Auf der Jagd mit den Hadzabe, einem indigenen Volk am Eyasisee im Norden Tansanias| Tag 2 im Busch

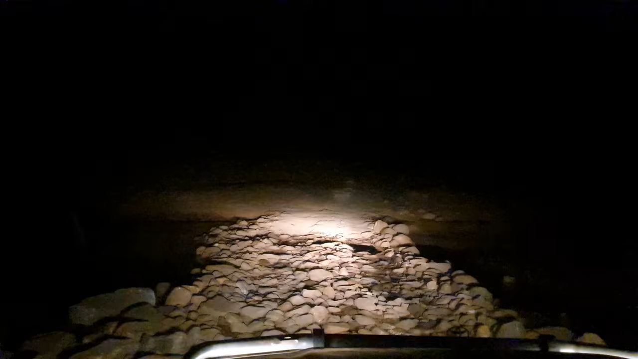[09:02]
Wir überqueren jetzt einen Fluss, der ist aber fast ohne Wasser. Hier wurde extra so ein Damm gebaut. Ja, wir fahren schon eine Weile hier durchs Dunkel. Mal sehen, wo wir ankommen.